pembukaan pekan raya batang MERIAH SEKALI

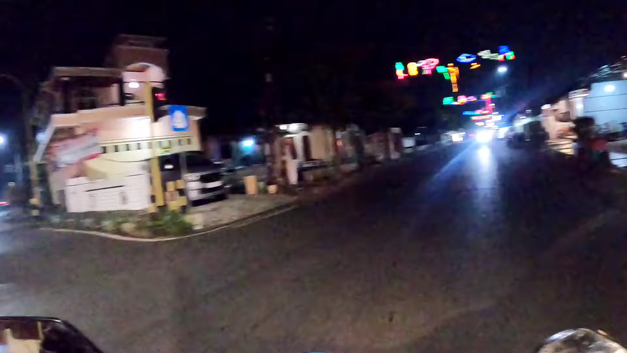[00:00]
Hai Assalamualaikum warahmatullahi wabarakatuh Halo mbong mbk pare Halo teman-teman Bagaimana kabarnya bersama lagi di Adeluda channel nah kali ini saya berada di Jalan Ahmad Yani Kauman Patang
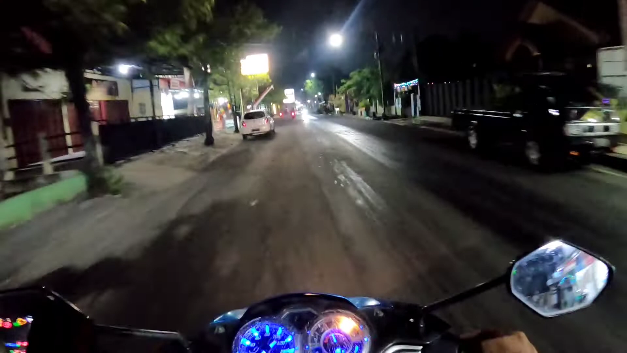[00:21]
teman-teman menuju ke utara ke arah alun-alun kota Patang karena ini tanggal 31 Agustus 2022 di alun-alun
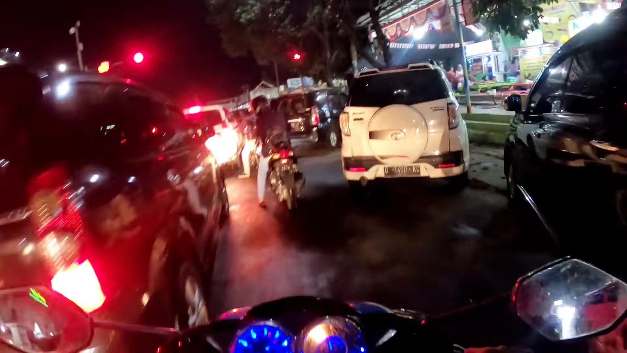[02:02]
parkir yang sudah disedia di sini teman-teman tidak banyak tinggal dipilih saja nah ini saya mau ke utara ada Masjid Agung dari Rumutakem Batang
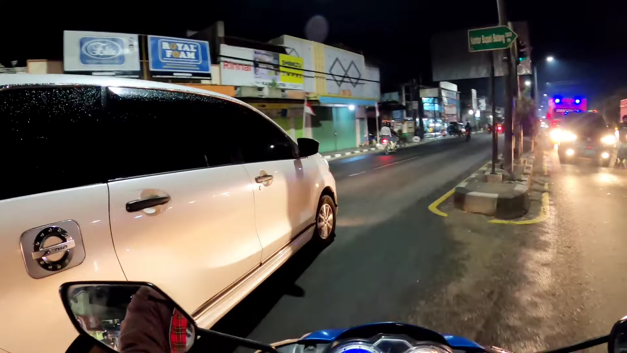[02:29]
ke utara menuju ke utara apakah ini diberlakukan satu arah
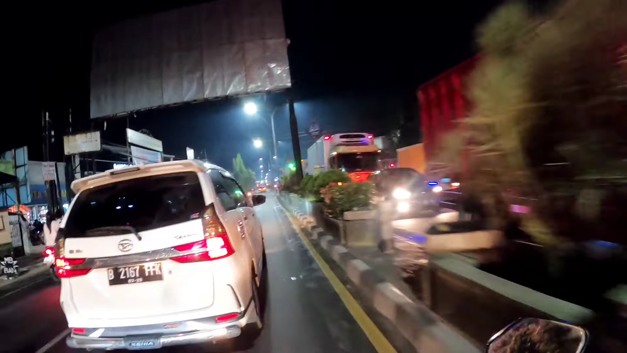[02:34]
atau bisa untuk dua arah
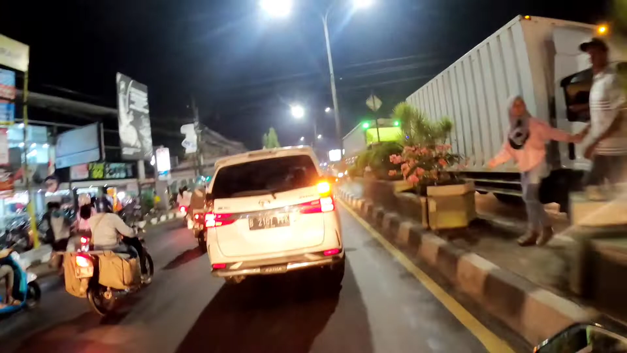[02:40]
menandikan saja teman-teman ini masih terjebak di lampu merah Alhamdulillah cepat hijaunya teman-teman
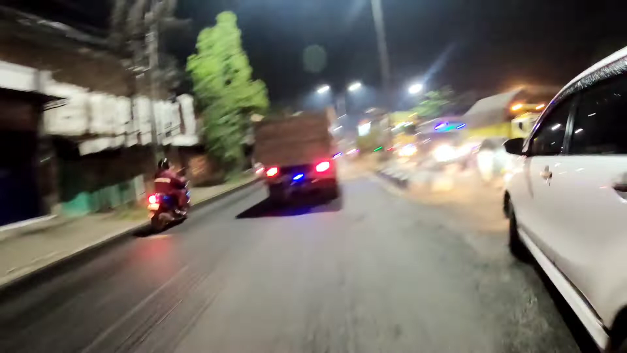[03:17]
coba masuk dari sisi sebelah timur Alhamdulillah matang
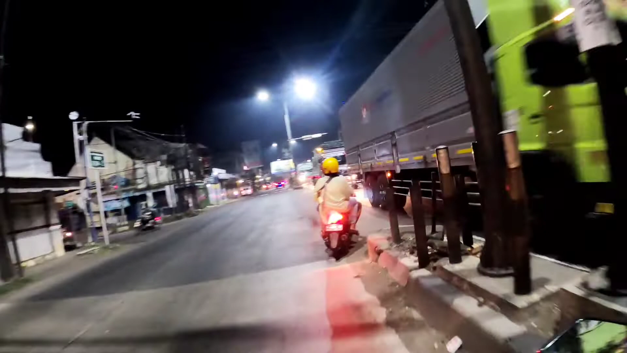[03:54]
ke timur lagi untuk melihat melihat sisi sebelah
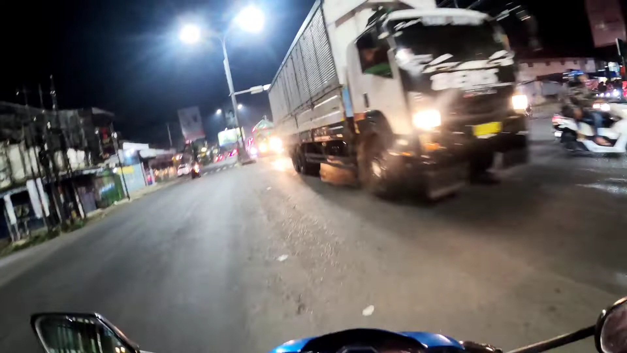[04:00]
timur alun-alun kota matang bismillah selalu ajari
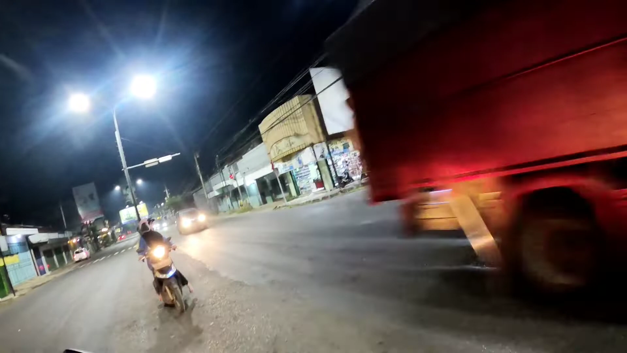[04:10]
patuhi peraturan lalu di negara
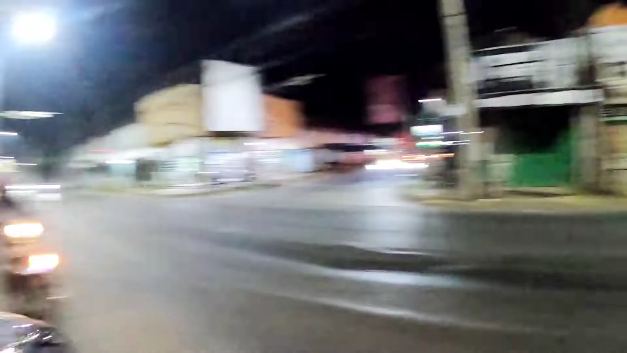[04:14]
Indonesia Oke ini sudah sampai di depan bergantian kita mau ke alun-alun sebelah timur nyeberangnya
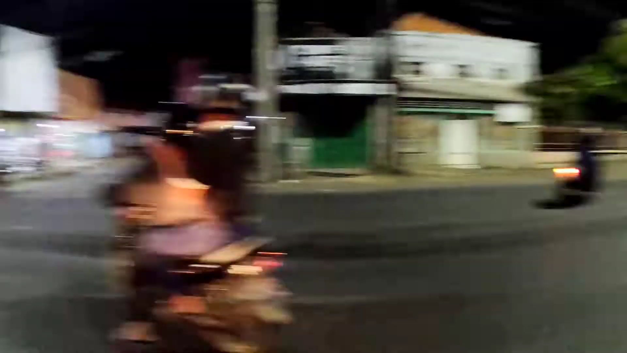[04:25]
setiap
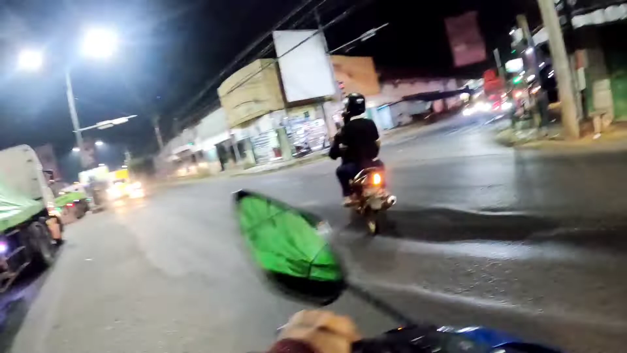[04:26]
nampang hijau setelah ini teman-teman perempatan ini
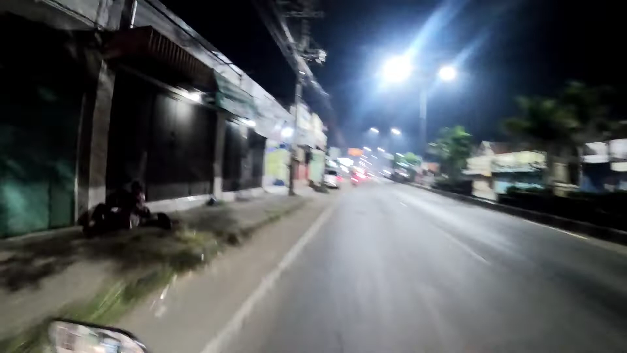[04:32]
perempatan apa ya namanya saya lupa kita nyeberang balik ke sisi sebelah barat nampaknya remeh sekali teman-teman di
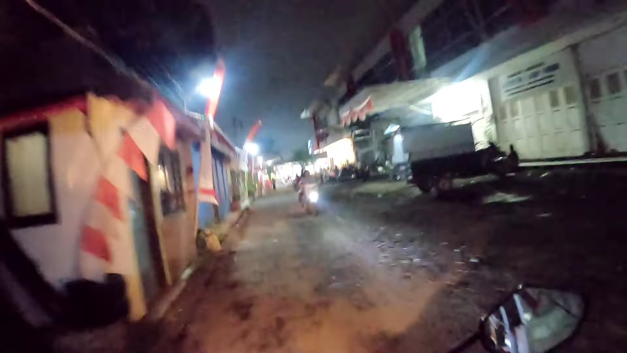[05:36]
Oke kita menusuli rumah-rumah kecil perkampungan
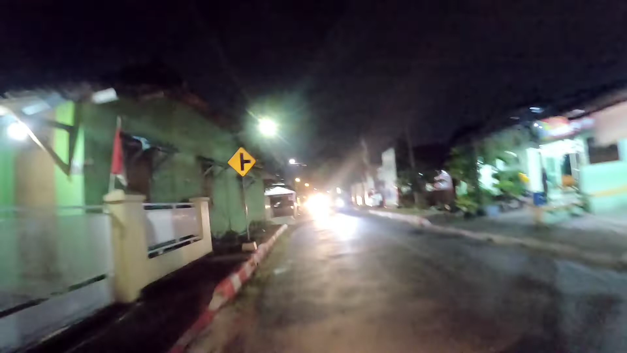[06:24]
Adiluda ini sudah masuk di sisi timur sebelah luna-luna
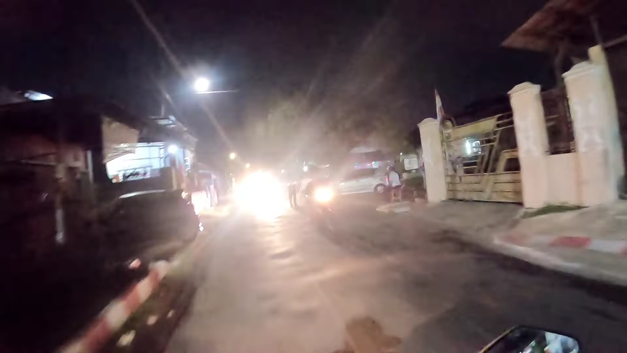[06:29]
batang kita menuju ke utara ke selatan